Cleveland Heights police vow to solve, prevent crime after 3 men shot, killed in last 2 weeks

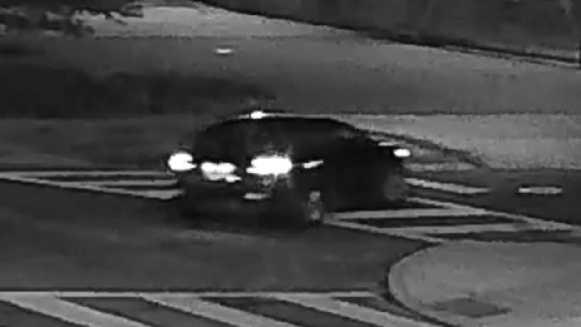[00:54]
21-year-old Jermonte Carter and 20-year-old Taylor Johnson. Police still looking for the dark-colored car involved in Thomas' death.